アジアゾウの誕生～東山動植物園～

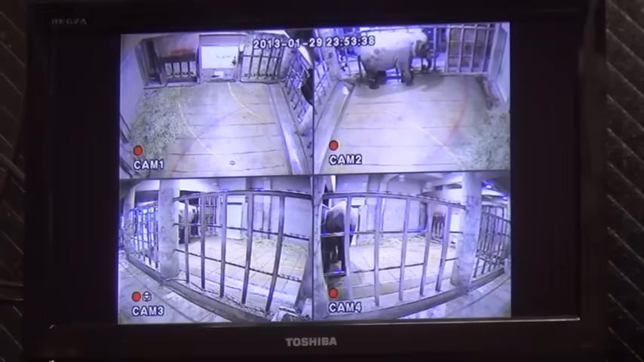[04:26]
飼育スタッフは監視カメラを設置して常に観察していますこれは超音波での検査